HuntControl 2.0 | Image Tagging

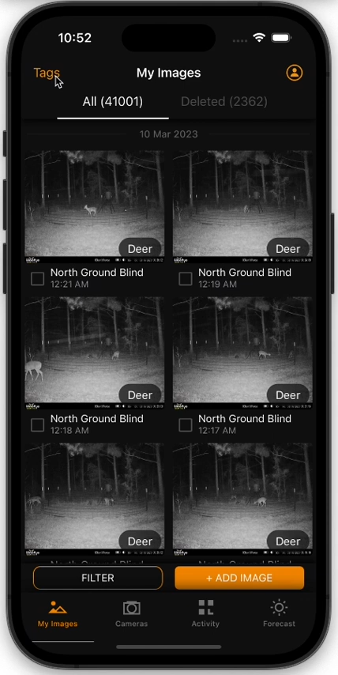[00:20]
images tab here at the bottom up at the top left of the page you should see the tags button now if your image gallery is in select mode you may see select all or deselect all in this location just go ahead and hit deselect all and you should see tags reappear there press tags to go into the tags menu and you can see all the tags that
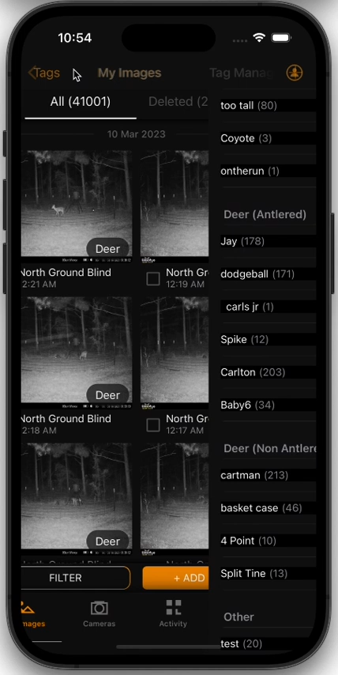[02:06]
examples so from the image menu we want to see only pictures of j we could click here